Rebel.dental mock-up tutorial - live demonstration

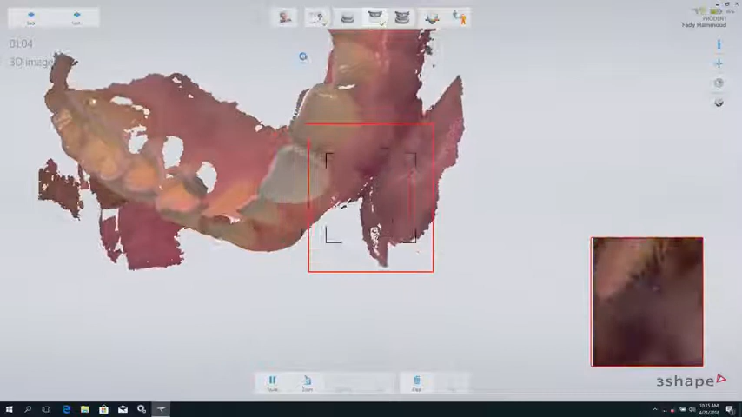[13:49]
Sorry. If you're lost, you can switch again.
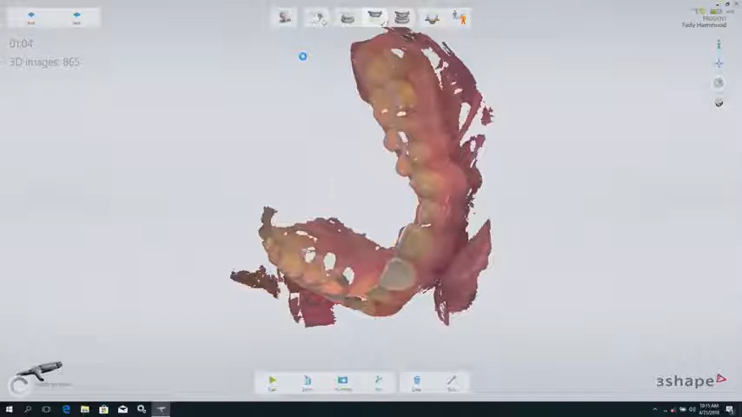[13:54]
Wait the camera to find where it is and to complete if necessary.